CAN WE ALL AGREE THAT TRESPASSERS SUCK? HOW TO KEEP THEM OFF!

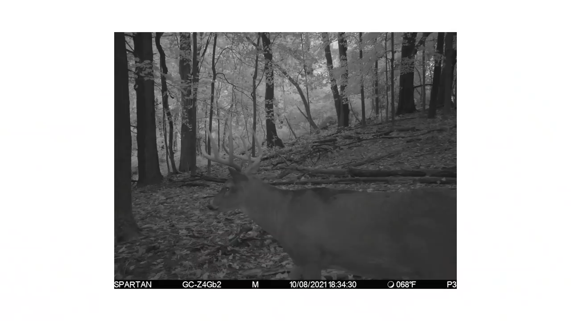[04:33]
So I know it just sends you a picture or two or three pictures or video, whatever you want,
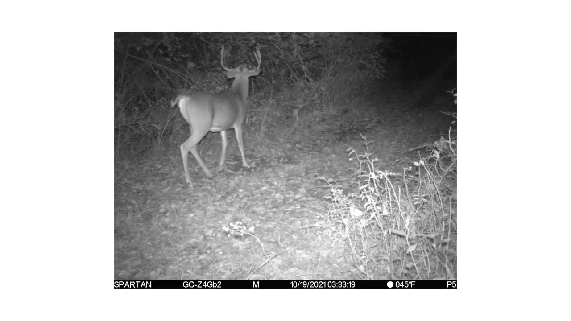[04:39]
right after things happen, right after events take place. So within seconds really.